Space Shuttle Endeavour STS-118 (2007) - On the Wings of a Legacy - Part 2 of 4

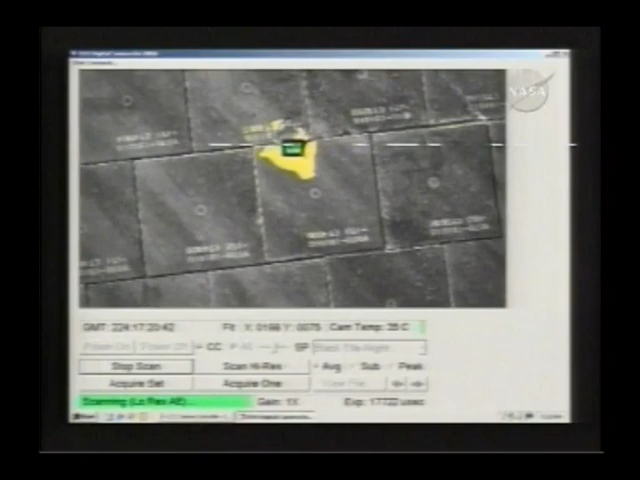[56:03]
This is part of the resources on the orbiter boom sensor system, a digital camera that measures depth and contrast.